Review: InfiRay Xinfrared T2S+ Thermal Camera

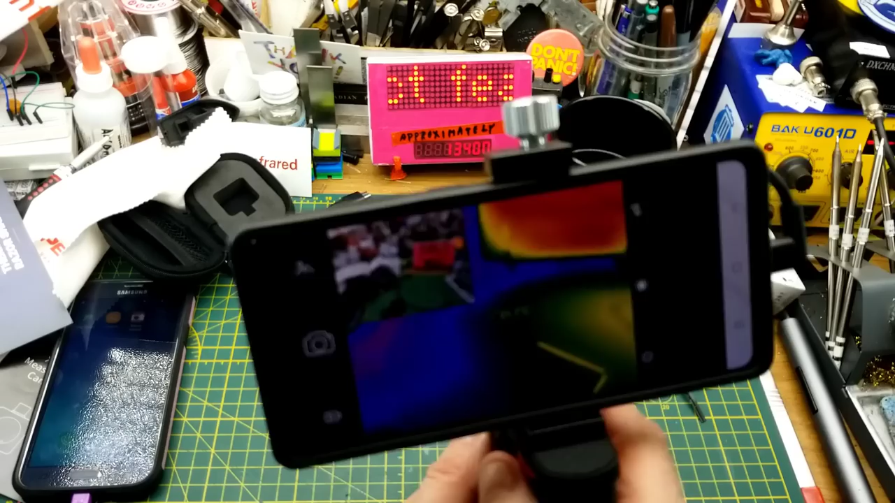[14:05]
anything useful for me and i've got it on and i can't actually see it it's right in front of my finger there and i can't see it on either camera so i don't think it's adding
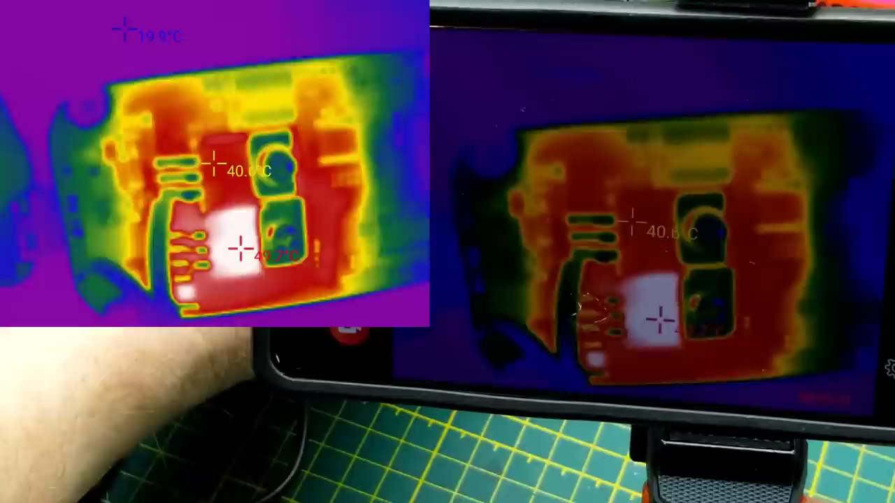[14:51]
back have different temperatures significantly different temperatures so you can tell which one's working harder which would be very handy for troubleshooting something that's uh is drawing too much current to find out very quickly where the extra currents going
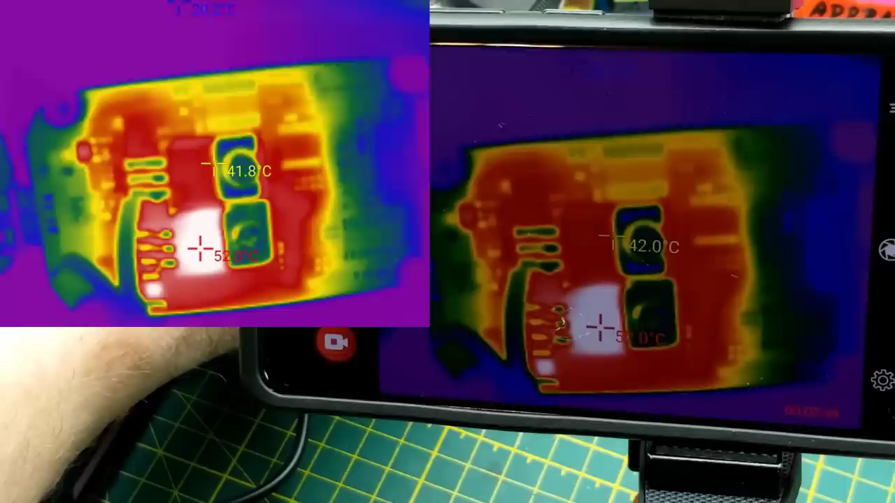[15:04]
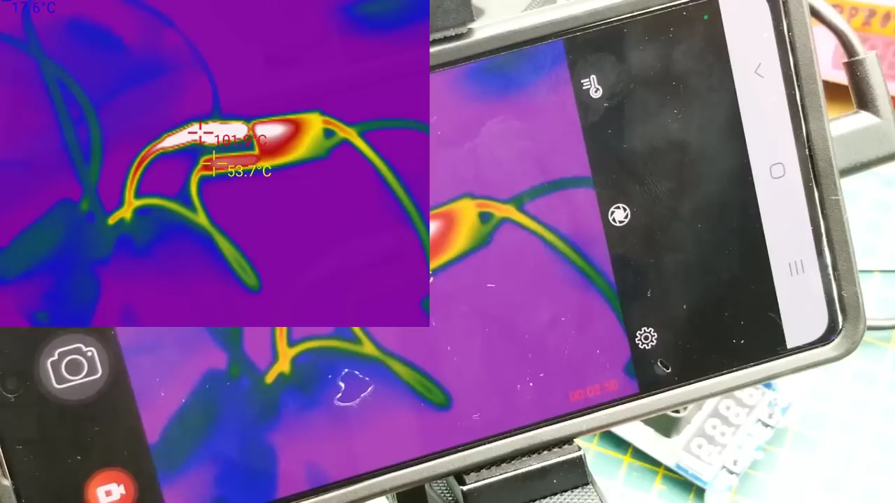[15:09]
or you could use it for looking at the wires that are feeding it that are far too small